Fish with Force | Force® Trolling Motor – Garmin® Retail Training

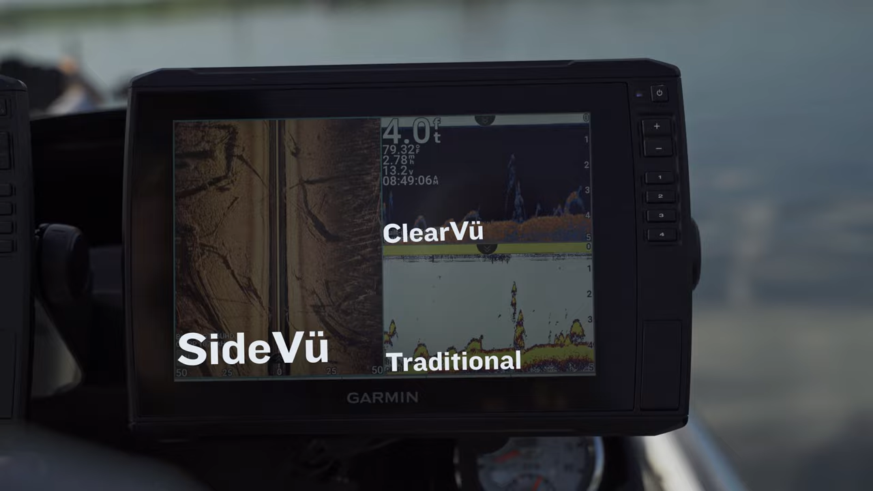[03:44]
This UHD transducer provides details so clear,
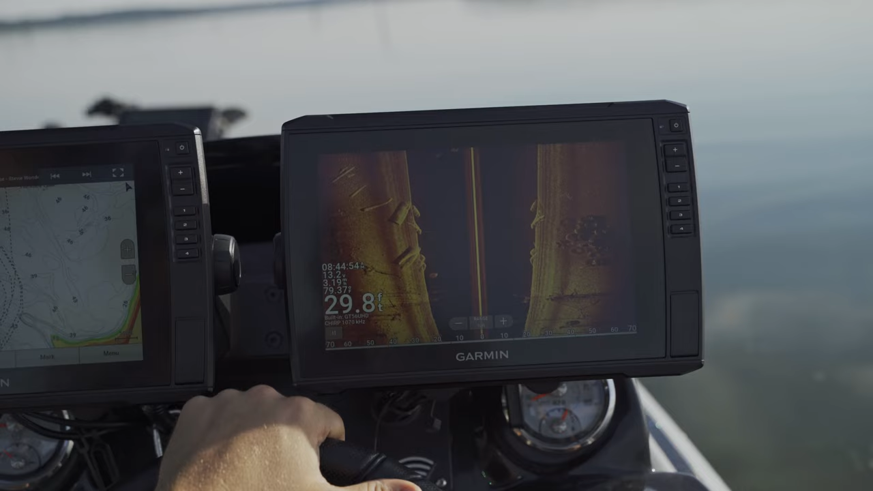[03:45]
you'll have no problem being able to identify fish suspended on structure and can even identify individual fish swimming in bait balls.